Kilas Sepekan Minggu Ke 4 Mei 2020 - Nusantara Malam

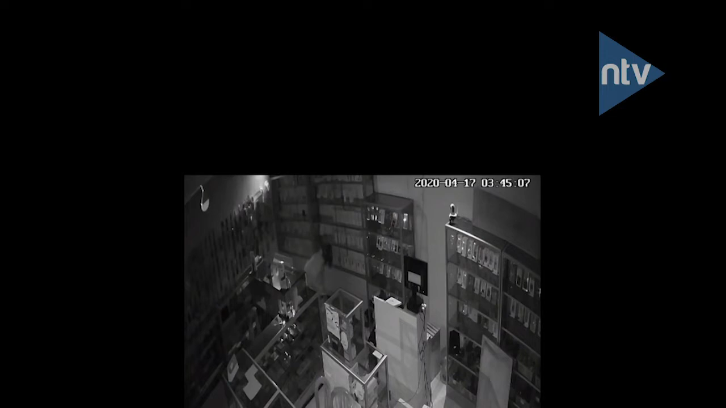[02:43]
Kepolisian berhasil menangkap tersangka saat tersangka hadir pada sebuah acara di Kota Bejawa, Nusa Tenggara Timur. Tidak ada perlawanan dari tersangka saat ditangkap. Penangkapan pelaku atas laporan sang pemilik kontor handphone juga merupakan pengembangan dari CCTV kontor dan keterangan saksi lainnya.